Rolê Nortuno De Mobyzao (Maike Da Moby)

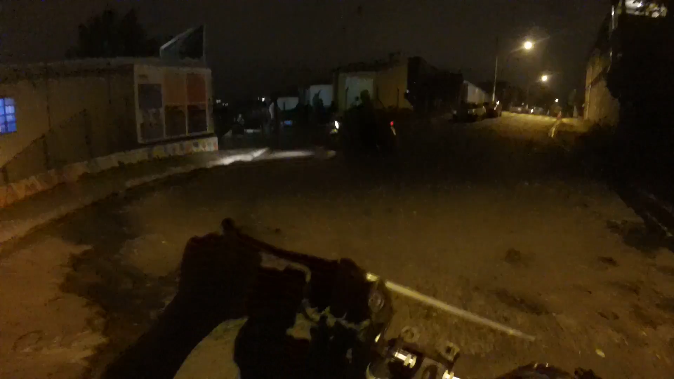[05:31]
A menina quase foi atropelada por mim.
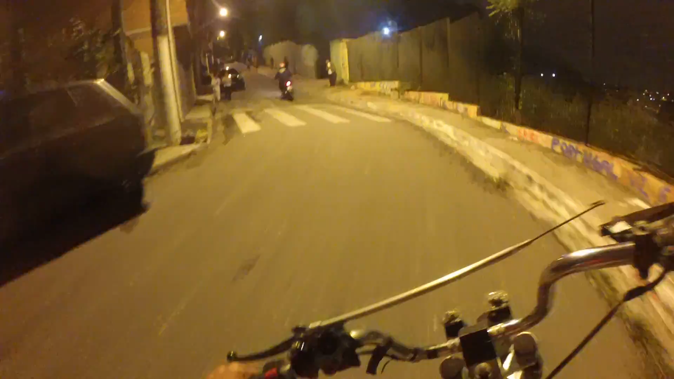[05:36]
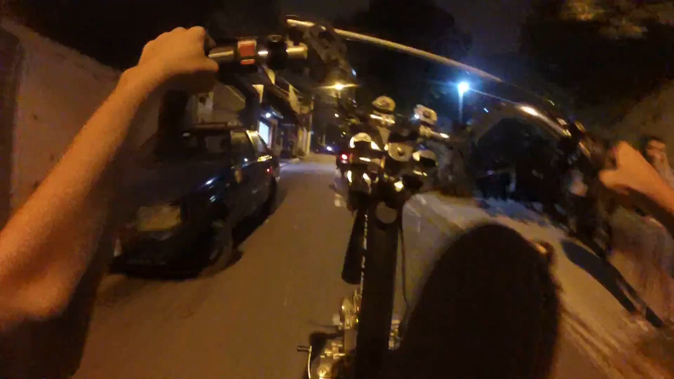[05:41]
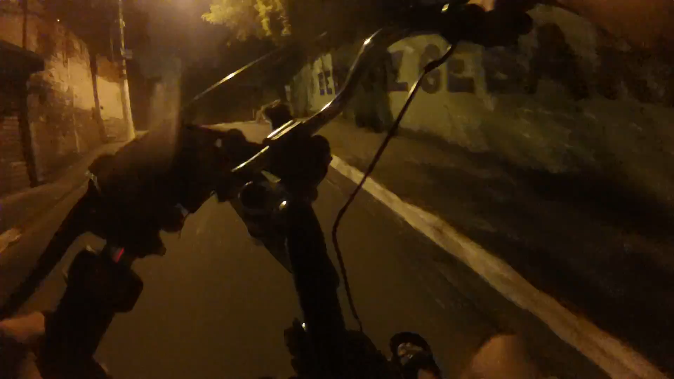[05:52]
Toma cuidado com esse carro, vocês viram minha perna prendendo, né?
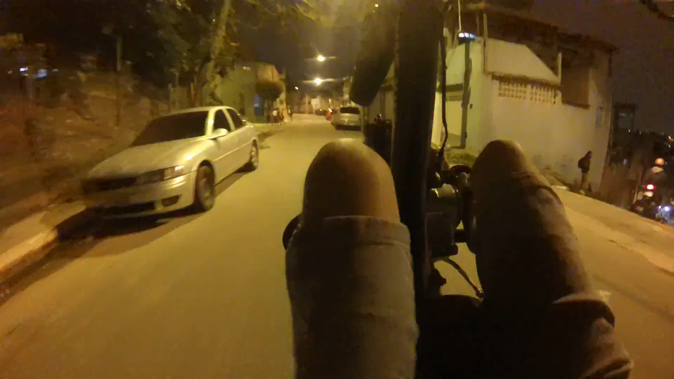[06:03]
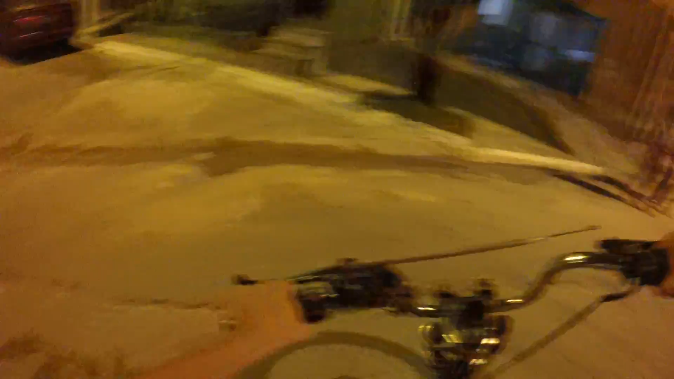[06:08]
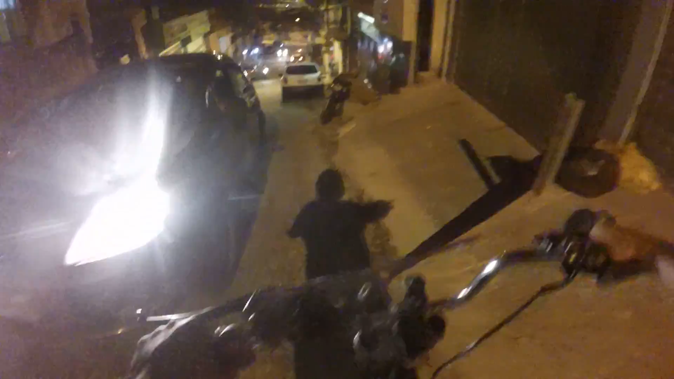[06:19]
Vamos por lá. Aí atropelei a mina ali.